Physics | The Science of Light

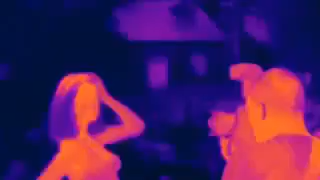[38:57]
Warm areas show up as bright red, cooler areas as blue.
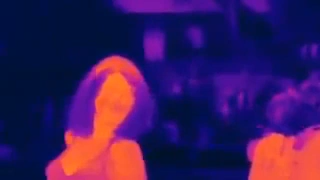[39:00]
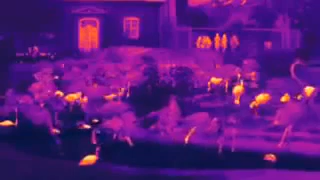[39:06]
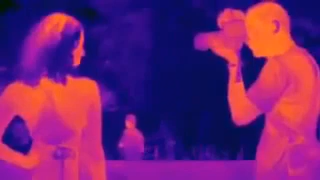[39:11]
And a cup of hot coffee glows brilliant white.
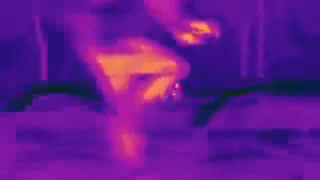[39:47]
Our world looks very different in the far infrared.
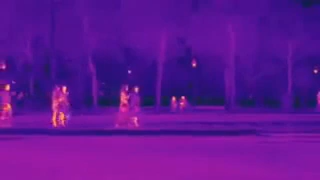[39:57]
We can see how clothes insulate us.
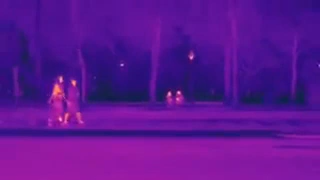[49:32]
Our world looks very different in the far infrared. We can see how clothes insulate us.
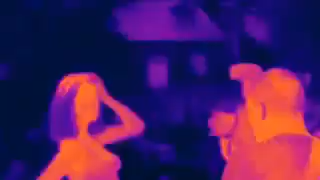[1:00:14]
Warm areas show up as bright red, cooler areas as blue.
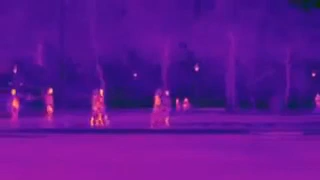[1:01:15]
We can see how clothes insulate us.